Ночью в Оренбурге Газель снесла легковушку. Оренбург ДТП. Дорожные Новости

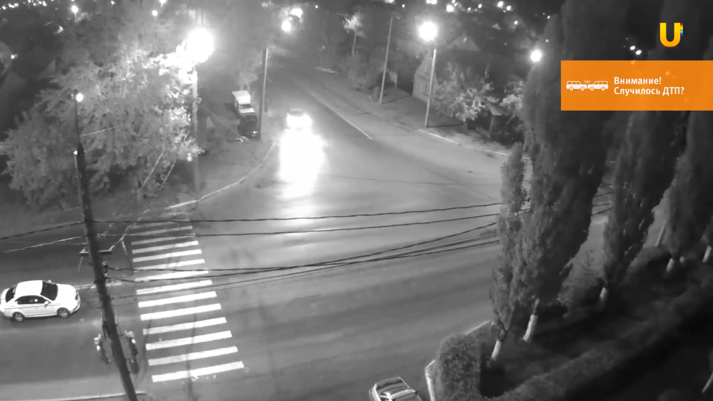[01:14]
Ночное ДТП на Шевченко в районе Комсомольска, и что там произошло, понять очень сложно, смотрите сами.